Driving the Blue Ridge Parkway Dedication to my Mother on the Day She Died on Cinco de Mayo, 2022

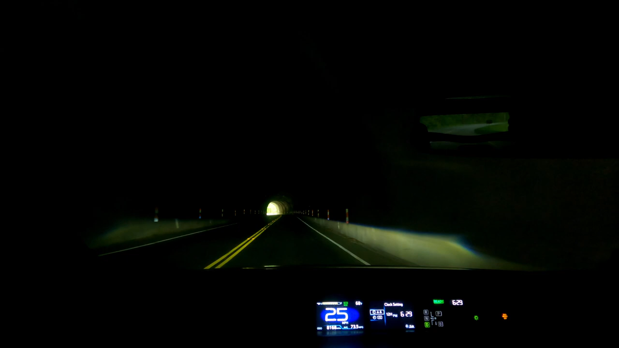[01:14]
how many times did me and my mom drive through this tunnel